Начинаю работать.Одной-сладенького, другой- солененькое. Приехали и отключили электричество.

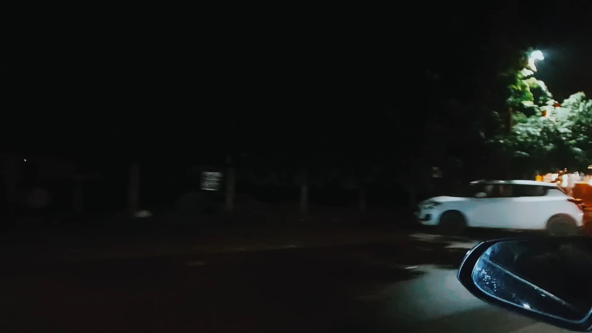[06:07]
я думаю что там в парке свет не горит вообще брат говорит на ремонте посмотрите везде столько вот точек общепита
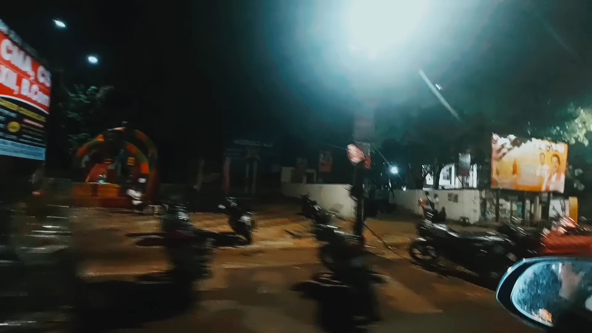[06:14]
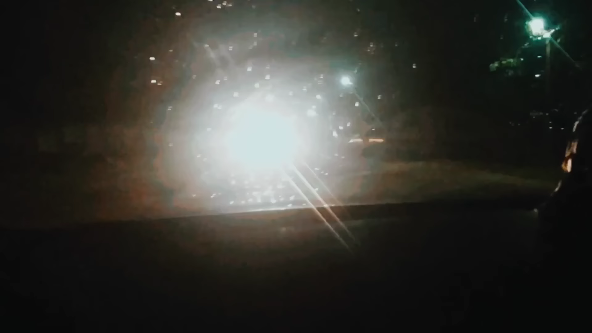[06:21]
сейчас мы въехали уже этот район называется нейрунагар
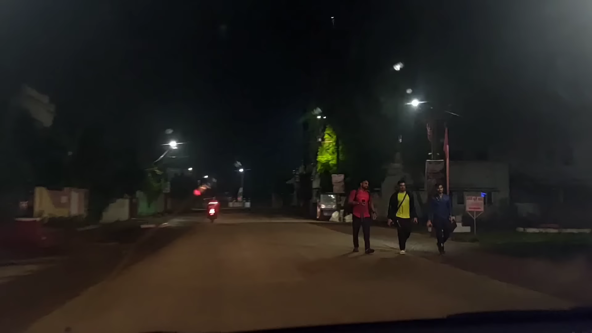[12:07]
Тогда они уменьшают. Я говорю, да кто меня будет слушать? И вот мы действительно едем сейчас. Три машины едут и вот так вот слепят фарами.
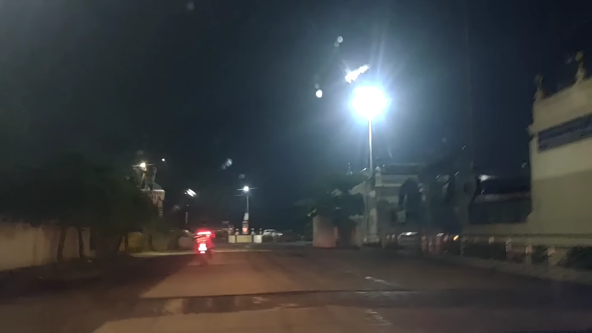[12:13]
Он показывает и действительно они отключают свой дальний свет. Остаются на ближнем.